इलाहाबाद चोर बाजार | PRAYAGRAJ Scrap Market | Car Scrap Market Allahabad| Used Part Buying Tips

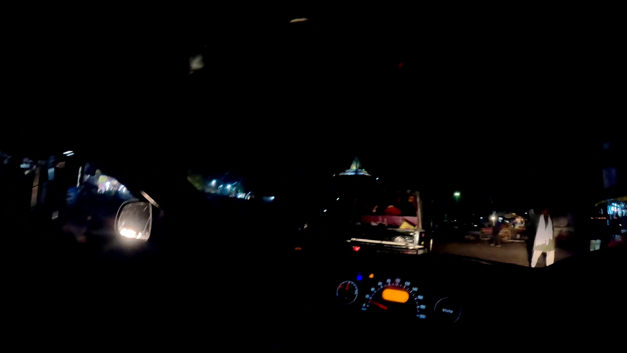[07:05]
और यहां से वह वापस जा रहे हैं सामने नौलक्षा मंदिर दिख रही है लेकिन गोप्रो में रात में उतना बढ़िया कैप्चर नहीं हो पाता है जो डे में होता है अब देखे बहुत से लोगों